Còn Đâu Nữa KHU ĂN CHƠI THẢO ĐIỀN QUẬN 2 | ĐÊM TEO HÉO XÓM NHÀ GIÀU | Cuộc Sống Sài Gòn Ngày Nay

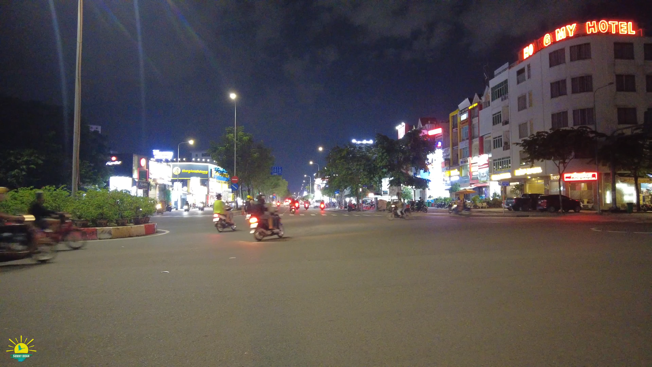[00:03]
Xin chào anh chị và các bạn trước mặt anh chị đó là con đường Trừng Não để đi qua khu vực
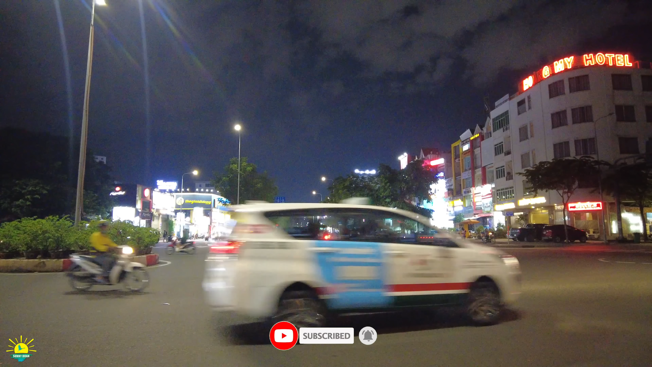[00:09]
này và khu vực quận 2 Lạc Bình An thì mình sẽ đi qua cầu Sài Gòn từ Vấn Xe Văn Thánh quẹo phải thì tới khu vực này anh chị ngày xưa con đường này thì đi ra bên và đủ thêm đây và với video clip này xin đi sẽ đi dưới cầu Sài Gòn để qua bên khu vực Thảo Điền đó là một cái
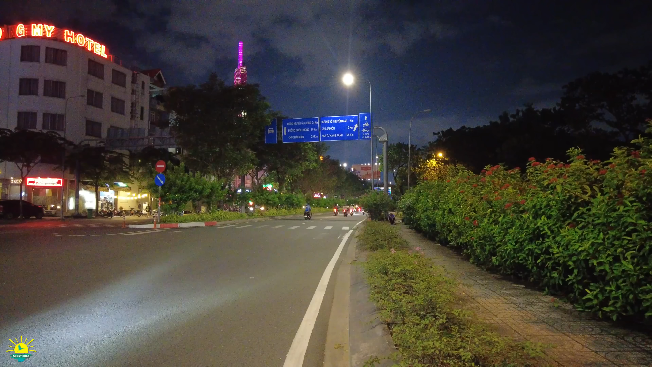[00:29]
khu quan chơi của quận 2 ngày hôm nay video clip này xin đi chia sẻ một buổi tối ở Thảo Điền anh chị ha bên đó thì nó rất là nhộn nhịp không biết là bây giờ thì còn nhộn nhịp giống như ngày xưa hay không cùng chia sẻ với anh chị bây giờ bây giờ thì khoảng 8 giờ 30 phút ngày 12 tháng 10 2023 và bây giờ mời anh chị cùng đi với sinh đi nha con đường được mở ra ngày xưa ở đây là cái
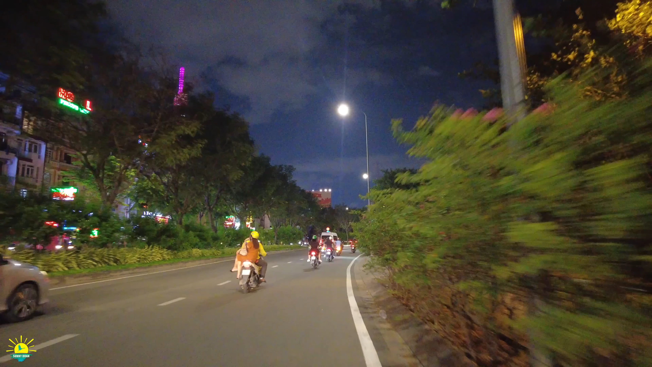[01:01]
anh chị mình đi cầu Sài Gòn nó nhìn xuống đây là cái khu mà ao rau muống anh chị cái ao lớn lắm nhưng mà bây giờ nó có một con đường để bắt qua bên hướng hướng Thảo Điền xin đi sẽ chia sẻ bên chuyện những con đường chính của Thảo Điền ngang chuyện á
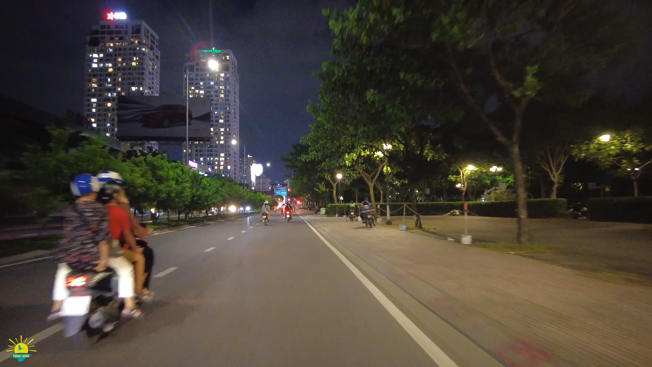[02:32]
Xá lộ Hà Nội Xá lộ Biên Hòa ngày xưa đó Thì anh chị thấy Nó có một cái tuyến metro Bến thành suối Tiên Và có những cái Trung cư cầu cấp nè Suni sẽ đi vào trong cái khu vực đó
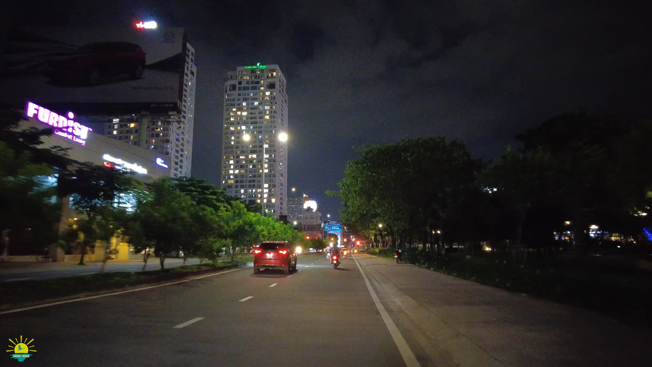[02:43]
Tới đèn xanh đèn đỏ phía trước mặt anh chị Thay vì chúng ta quẹo phải là lên cầu Sài Gòn Suni sẽ Quẹo trái nha anh chị
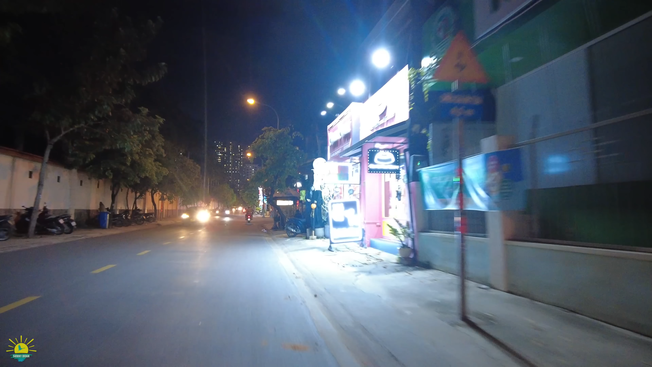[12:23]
Theo quan sát Sony thì có vẻ những quán Tụng vắng khách Chứ không đông như